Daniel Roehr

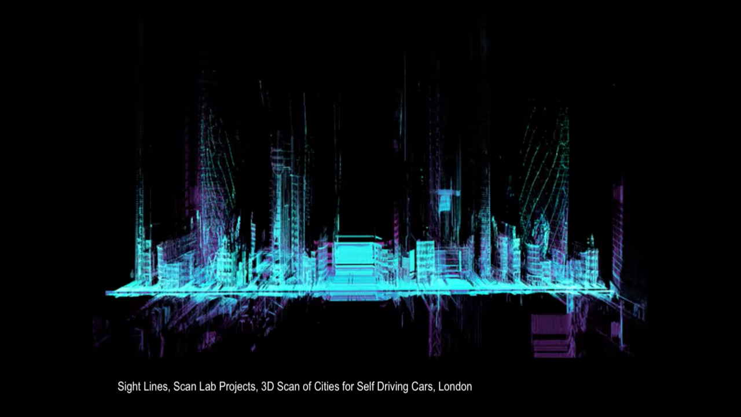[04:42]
Just this one is London, and you can see on the left and right, you can just see the fading of the Gherkin downtown in London. So it gives you an image what's all available out there to actually, from the point of tools.